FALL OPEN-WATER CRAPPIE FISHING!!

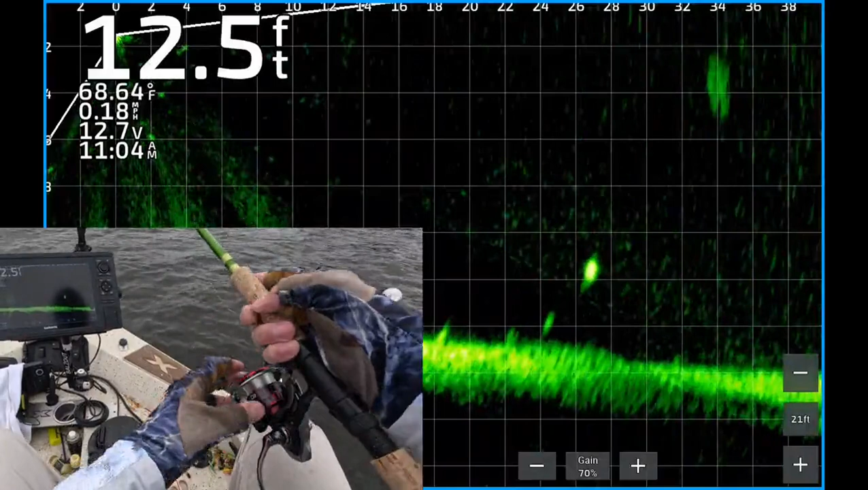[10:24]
On screen: depth 12.5 ft, water 68.64°F, speed 0.18 mph
26 feet from the boat. There's my jig dropping down to it. Let's see if he's going to eat it. Gosh, that's so much fun. Alright, about hit him on the head.
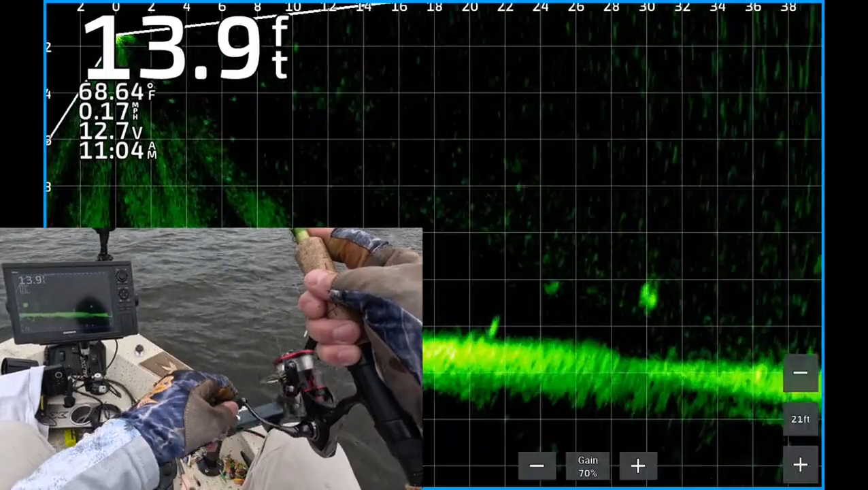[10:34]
On screen: depth 13.9 ft, water 68.64°F, speed 0.17 mph
He turned. You can barely see it. He ate it. There's one. 11-04. Couldn't even see it.
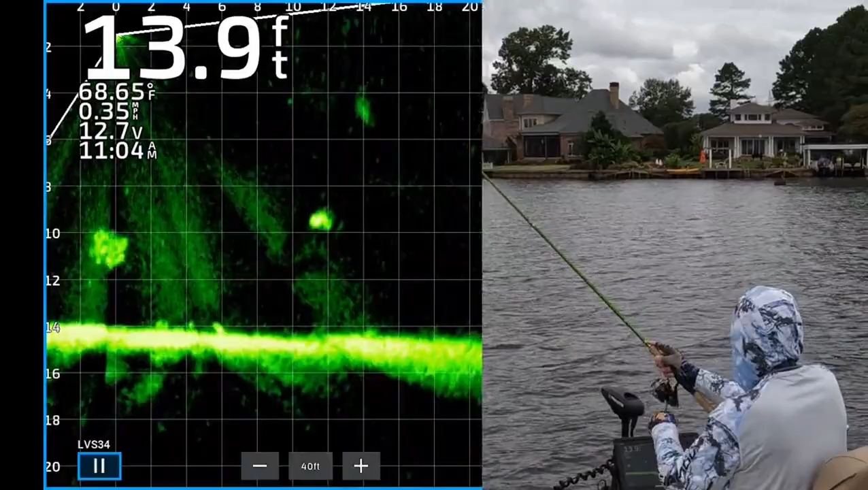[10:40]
On screen: depth 13.9 ft, water 68.65°F
Get in the boat. Oops. Get out of here, buddy. Nice white crappie.
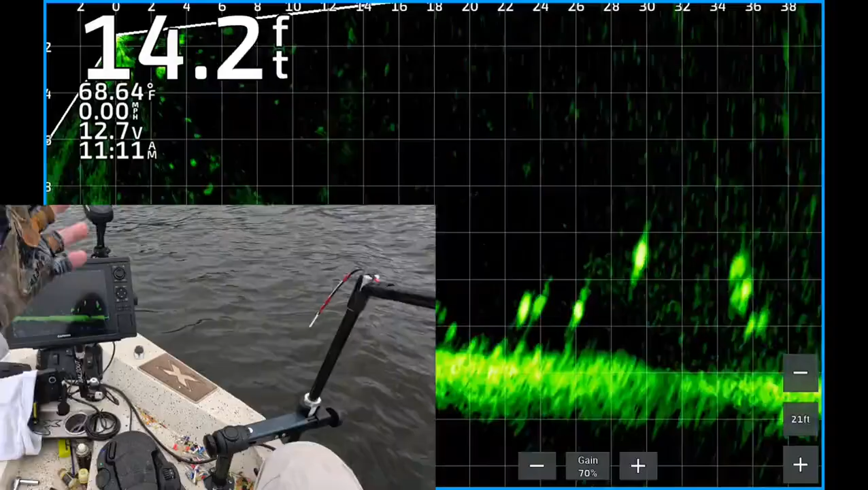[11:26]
On screen: depth 14.2 ft, water 68.64°F, speed 0.00 mph
There's a bunch of nice looking crappie. All spread out. There's my jig dropping down to a couple right off the bottom.
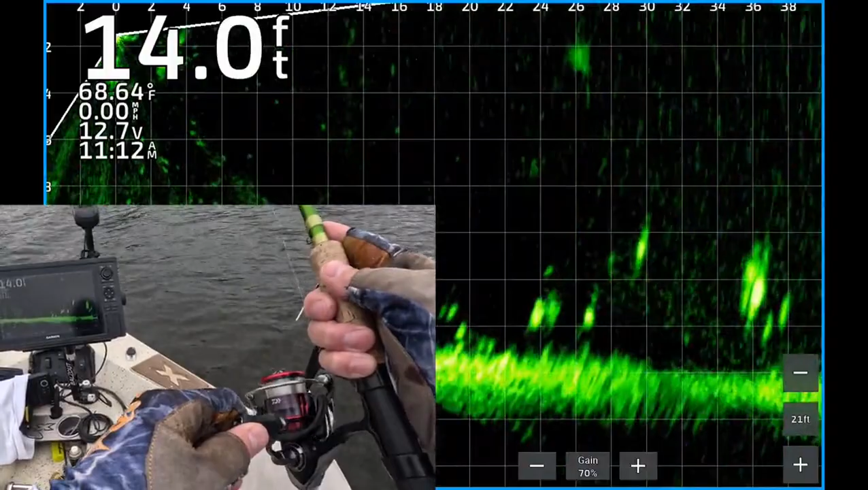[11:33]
On screen: depth 14.0 ft, water 68.64°F
Boom. One of them ate it. Gosh, that's fun. I think it's a catfish. Man, they look just like crappie.
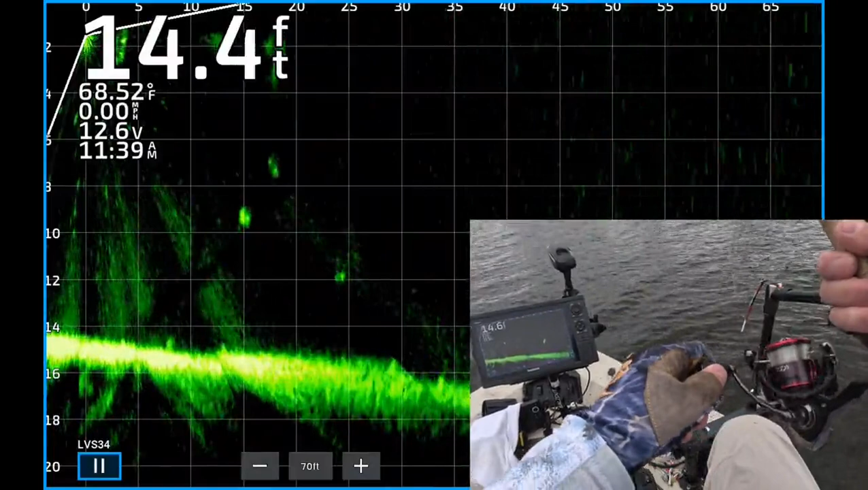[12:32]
On screen: depth 14.4 ft, water 68.52°F
It's about the crappie's 10 feet deep. About 15 feet from the boat. There's my jig right on top of it. Dang. He didn't even look at it. Maybe he didn't see it.
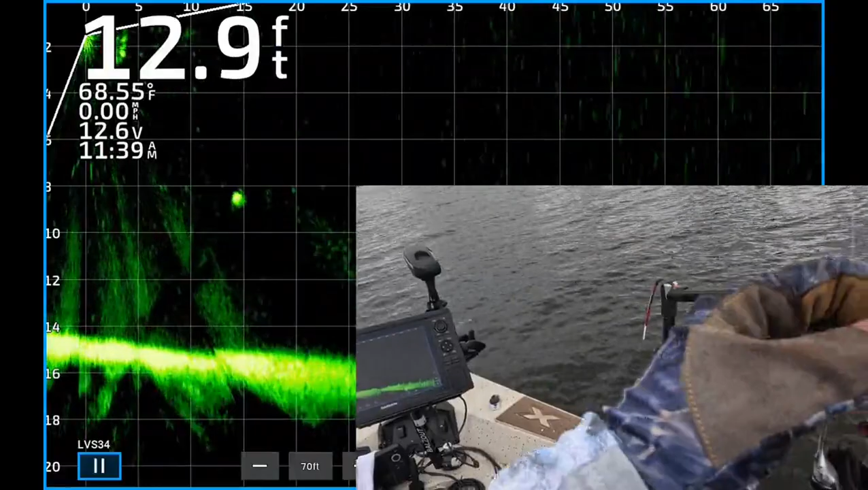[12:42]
On screen: depth 12.9 ft, water 68.55°F
When that happens, get it out there ASAP. There you see my jig dropping down to it. About to come on top of that crappie. Is he going to eat it?
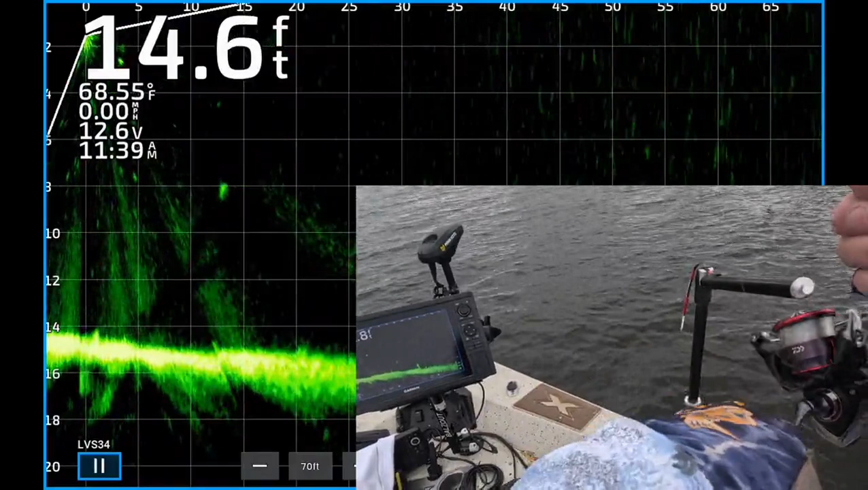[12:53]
On screen: depth 14.6 ft, water 68.55°F
Is he going to eat it? Boom. He ate it. There's one loving for it. Come here and see it. Get up in the boat. That's what I'm talking about.
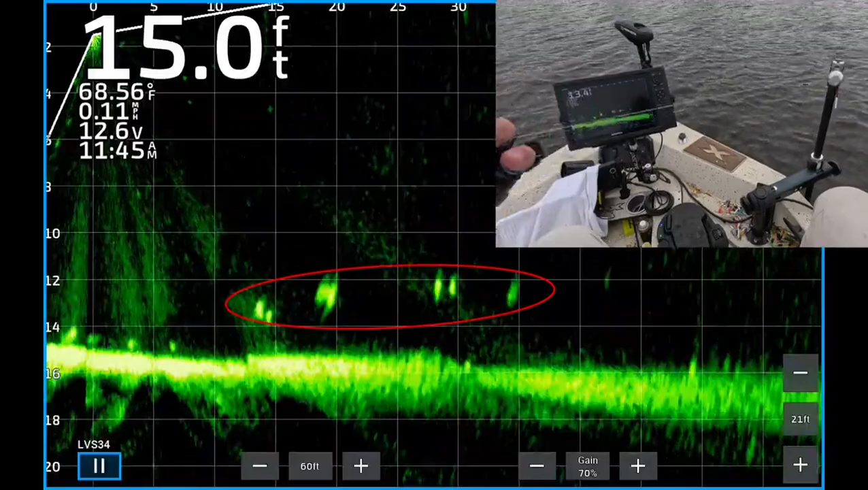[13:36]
On screen: depth 15.0 ft, water 68.56°F
There's some crappie. Jigs dropping down.
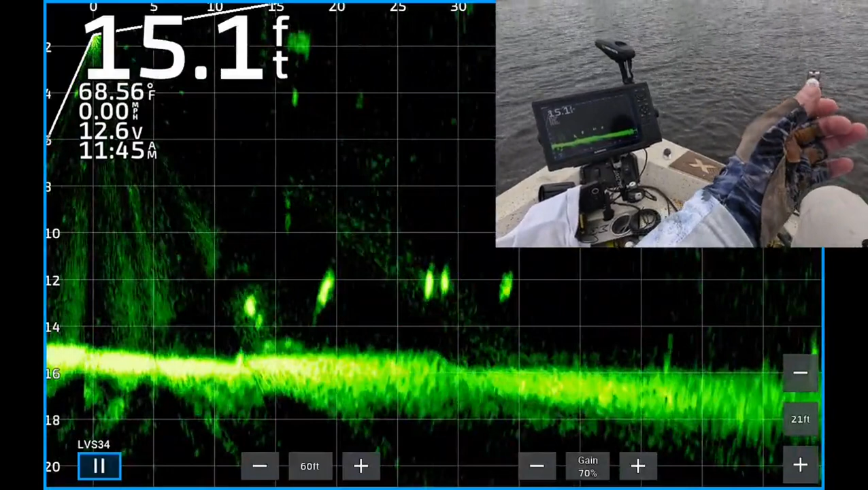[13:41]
On screen: depth 15.1 ft, water 68.56°F
Man, I cast it too short. There's a bunch of them 35 feet from the boat.
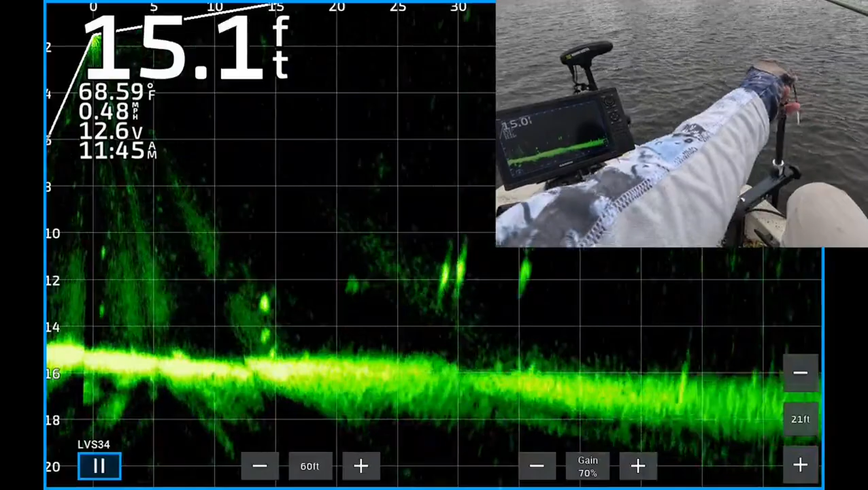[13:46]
On screen: depth 15.1 ft, water 68.59°F, speed 0.48 mph
Anyway, I'm working right on top of that one. He ate it. 11.45.
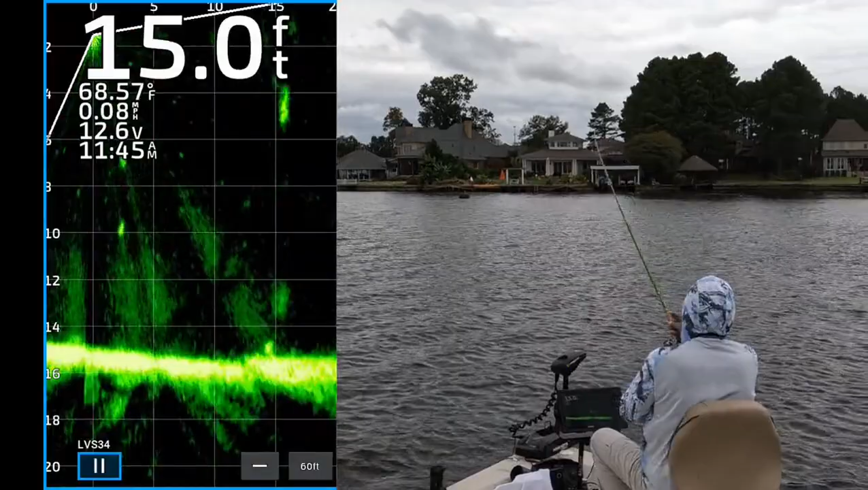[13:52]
On screen: depth 15.0 ft, water 68.57°F
I think it's a catfish. No, that's a crappie. Oh my goodness.